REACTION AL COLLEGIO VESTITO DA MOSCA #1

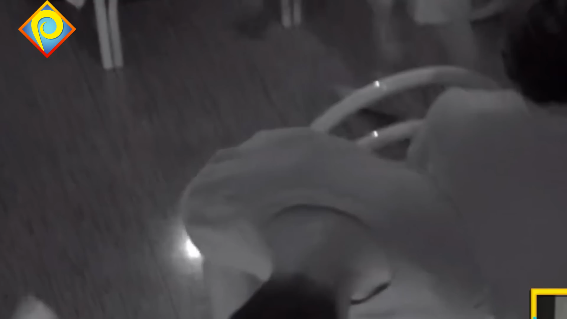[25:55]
Attenzione il Bon Guarda il Bonny come si approccia Il Bonny, il Bonny lo squalo Attenzione Bonny lo squalo